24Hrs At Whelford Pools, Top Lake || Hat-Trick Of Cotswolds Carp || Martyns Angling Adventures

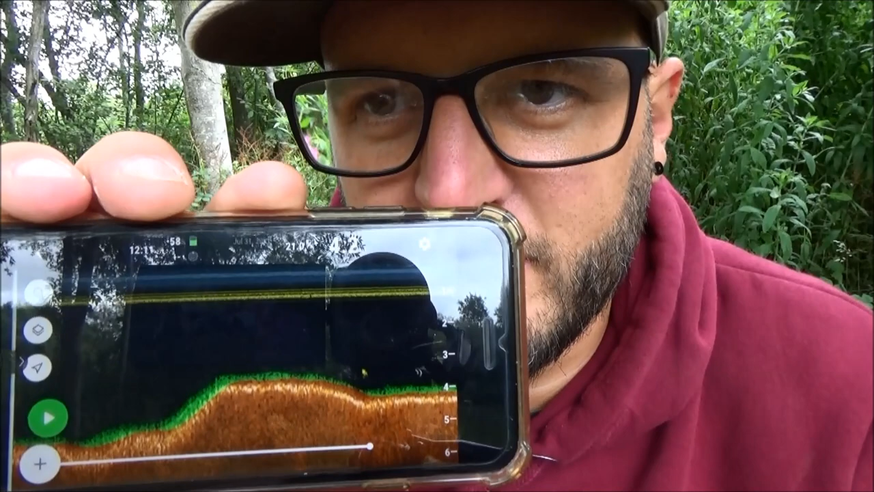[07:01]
So there is that very small sort of raised area that I was talking
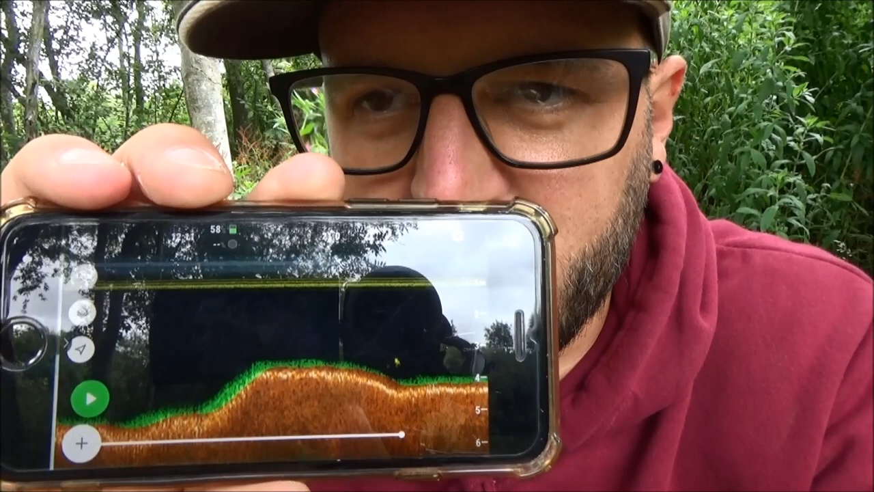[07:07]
about that I found with the deeper. And as you can see, it
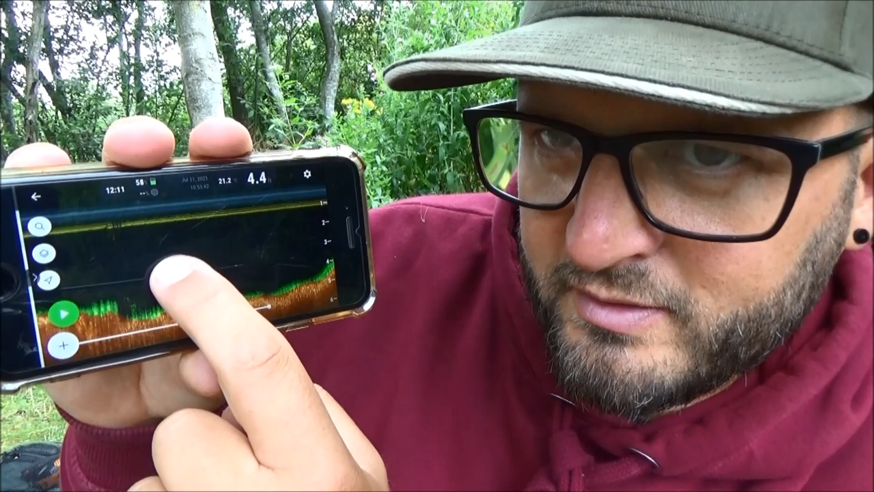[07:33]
That's the bottom behind it. So that is around the sort of 5.2, 5.3. I'll just move my hand as it goes. And as you can see, it goes right up to 3.6, 3.7. And you're going back down into the 4 foots. And then it starts obviously to come up to the margin.
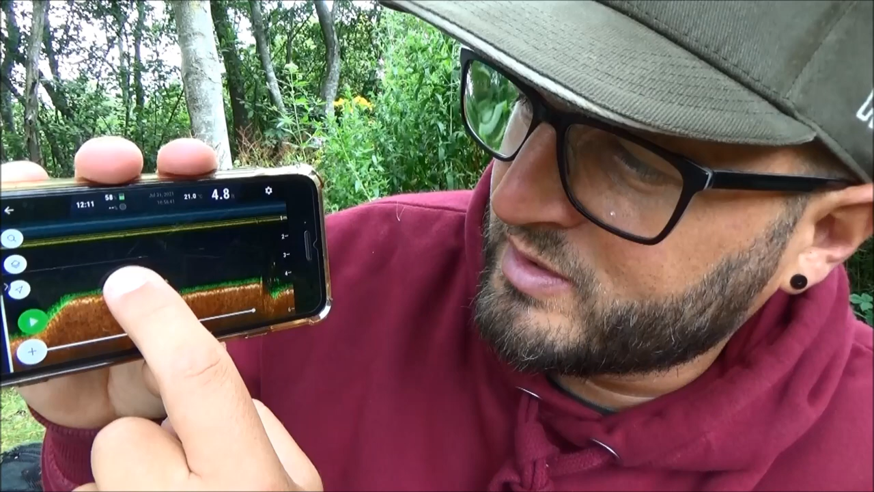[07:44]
So yeah, the difference in that
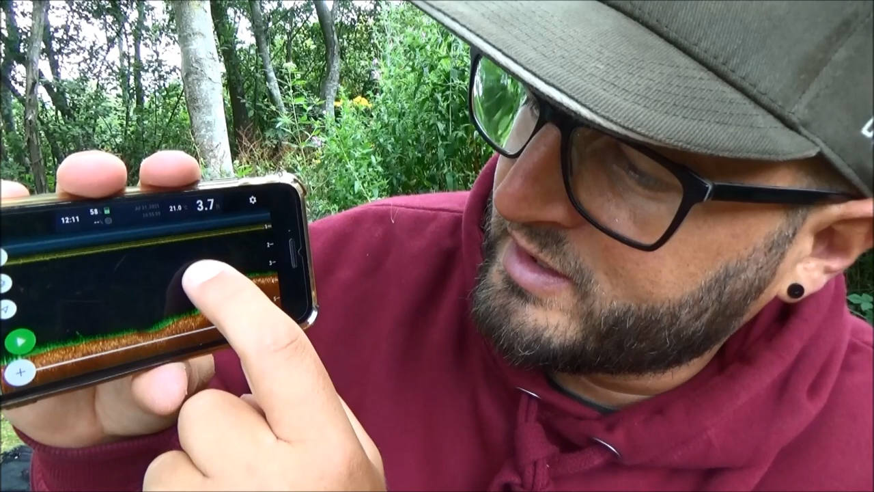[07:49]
little feature there, that little raised area, may just be the difference between sort of me getting a bite or not.
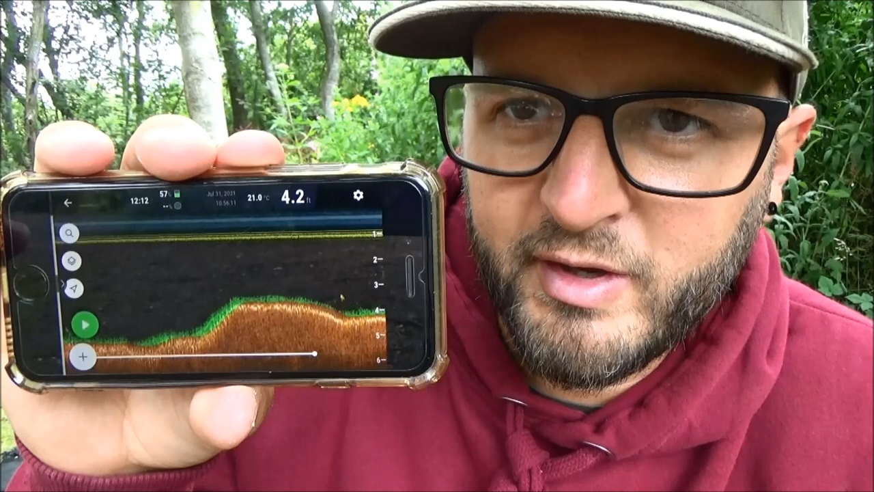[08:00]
On screen: depth 4.2 ft, water 21.0°C
It's not just anything that's just flat. Obviously there is a hump there, it's pretty obvious. I just sort of flicked bare lead on it just a moment ago, and yeah, there is literally no debris on the bottom at all. But it's certainly the reason why I wanted to chuck the deeper out,
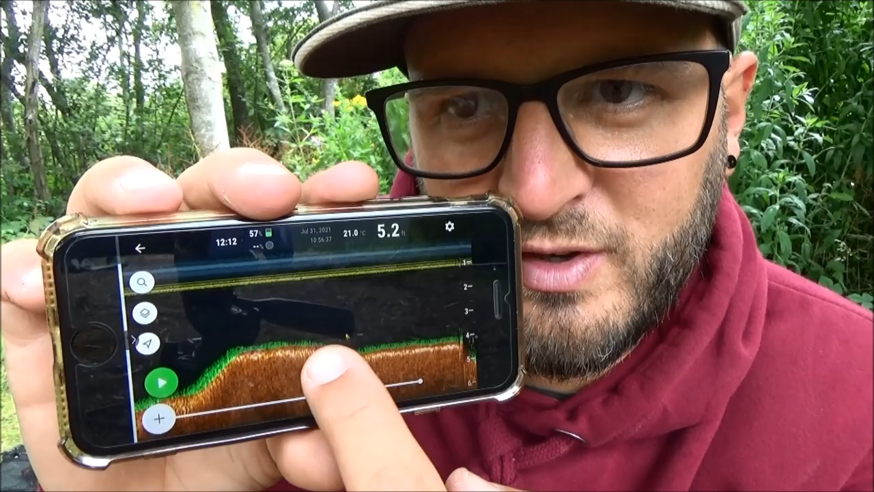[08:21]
On screen: water 21.0°C
just to find something like that in front of me for my other rod.